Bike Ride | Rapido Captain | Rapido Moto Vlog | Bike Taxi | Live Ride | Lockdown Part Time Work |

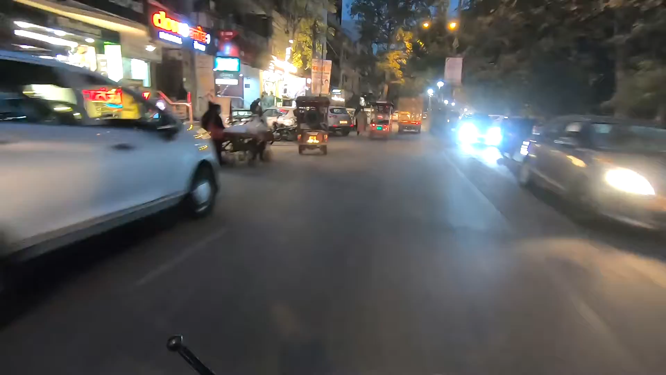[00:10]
मैंने रैपिडो ऑन कर लिया है, देखते हैं। यहाँ पे मैंने होम रूट डाला हुआ है, होम रूट डालने पर अपने को क्या मिलता है रास्ते में राइड।
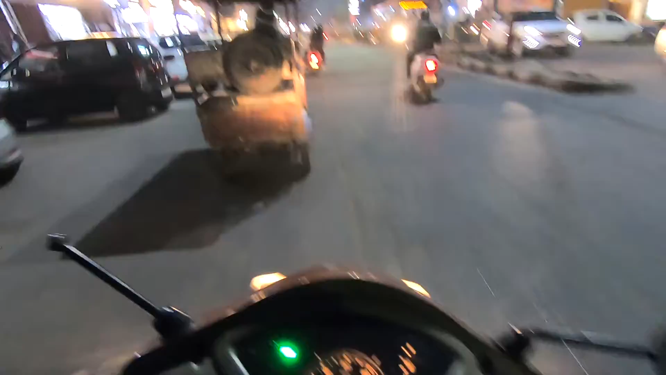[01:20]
आज तो बड़ी भीड़ हो रही है यहाँ पे।
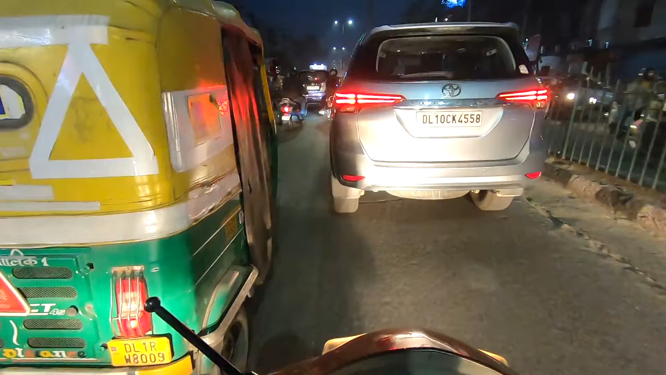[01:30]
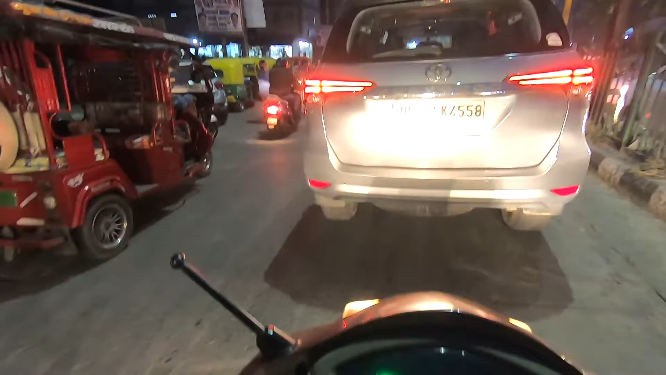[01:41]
क्रॉसिंग है, सब अपने अपनी गाड़ियां निकालने के लिए खड़े हो जाते हैं।
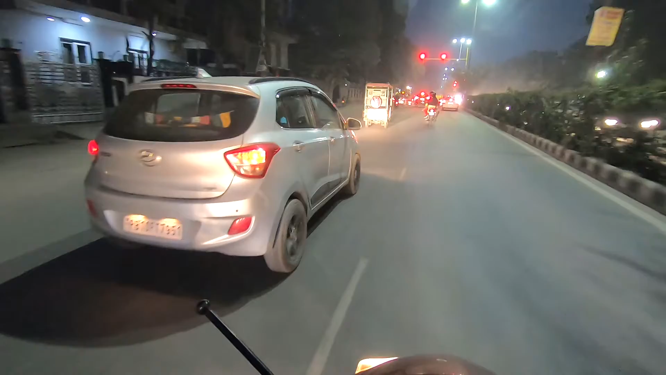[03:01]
यहाँ भी लाल बत्ती आ गई थी, चलो हरी हो गई।
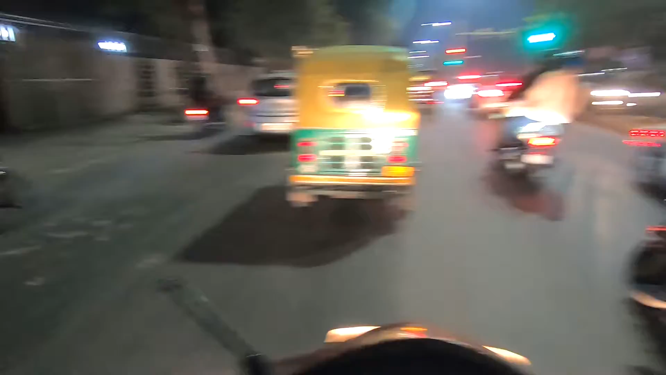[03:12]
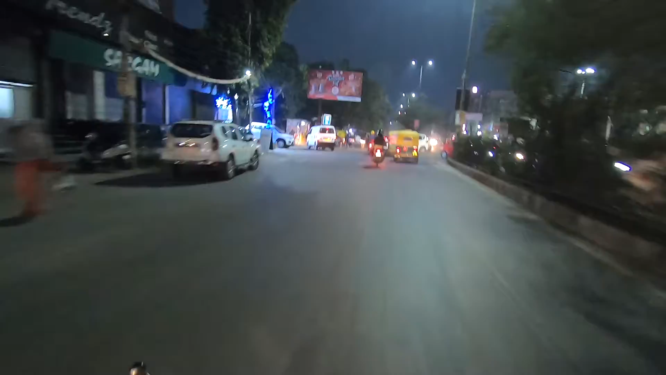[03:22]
भैया जा रहे हैं हमारे सामने, वाह भाई वाह,
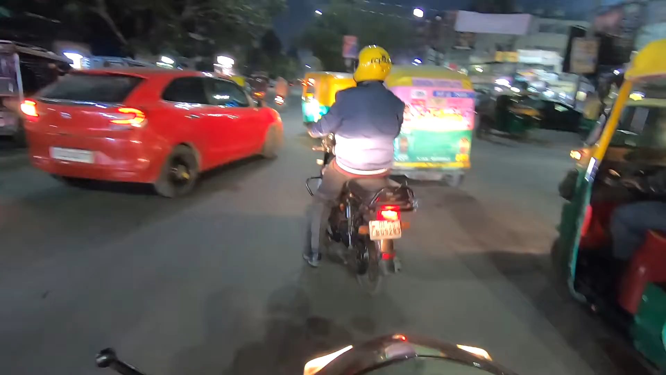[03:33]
बढ़िया है जी, गुड। रैपिडो वाले का हेलमेट भी बढ़िया बनाया है, पार्क इन्होंने लॉग इन नहीं कर रखा, बिना लॉग इन के जा रहे हैं, क्या बात है।
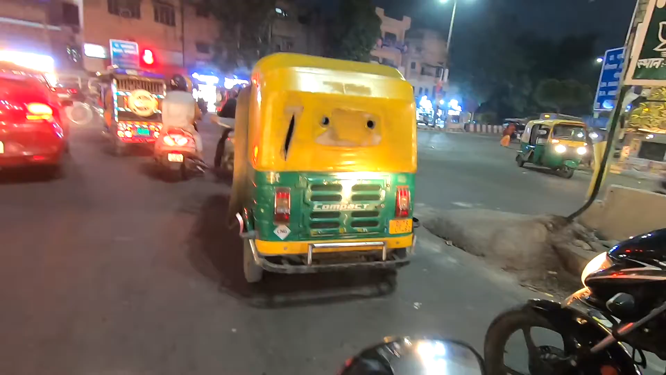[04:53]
भाई आधा घंटा हो चुका है हमारे को चले हुए, लेकिन अभी तक कोई राइड आई नहीं है।
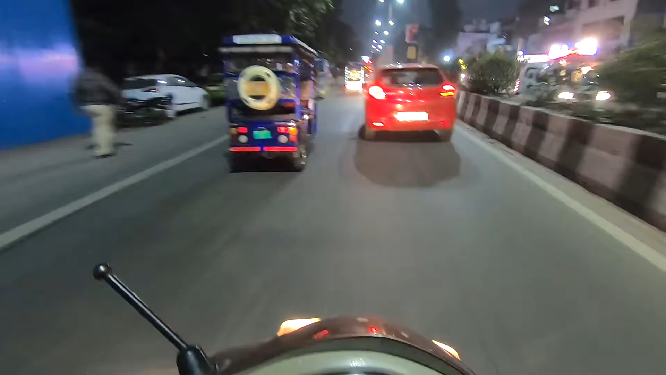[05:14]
तो हम तो सिर्फ रैपिडो ही चलाते हैं, तो आईडीज नहीं बना रखी कि ओला भी चलाए। ओ तेरी की, बहुत बड़ा था बंपर।
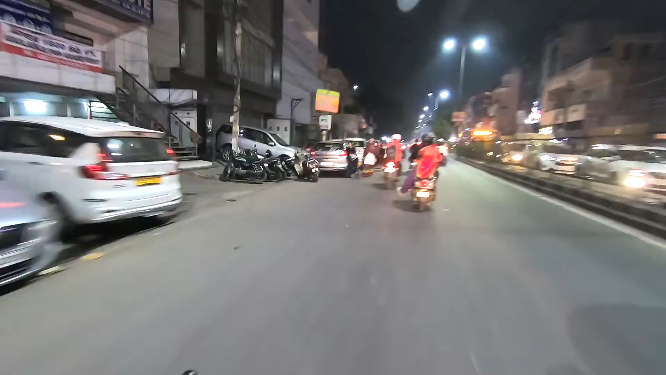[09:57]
अरे भैया अभी बताया, किसी को चैन नहीं है भाई। ये देखो जगह नहीं है लेकिन फिर भी यहीं घुसाएंगे।
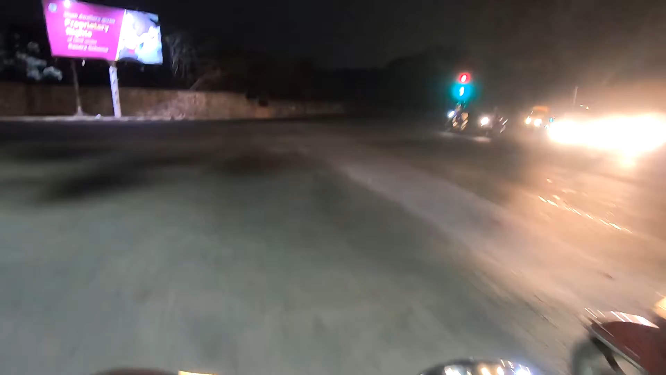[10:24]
अरे रुक जाओ भैया, कहाँ जा रहे हो आप? लोगों ने शहंशाह पिक्चर का एक गाना सुना होगा, अंधेरी रातों में सुनसान राहों पर।
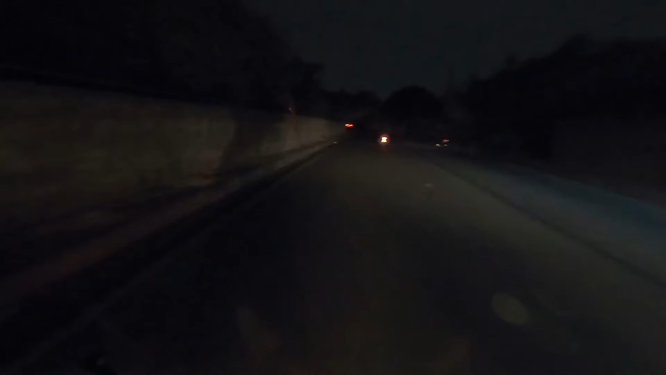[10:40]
ये वैसा, ये देखो, ये बिल्कुल अंधेरी रात और सुनसान सड़क और बिल्कुल कुछ भी वैसा यहाँ पे ना नहीं चल रहा। स्ट्रीट लाइट, ये जंगल है
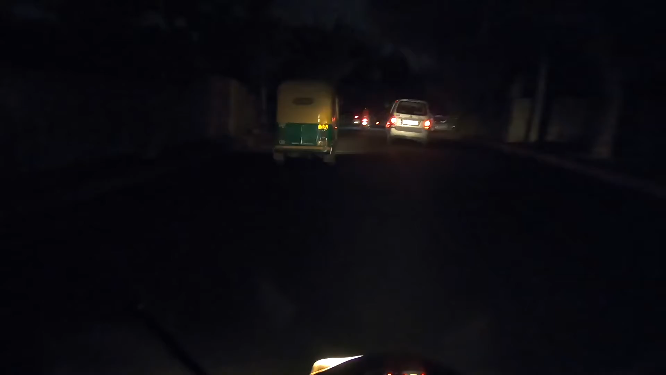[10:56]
तो यहाँ ऐसी जगह पे भाई सब बड़े ही एहतियात से चला कीजिए, क्या पता कहाँ से बंदर आ जाए। और कुछ खाने वाने का सामान हो आपके पास चपट ले।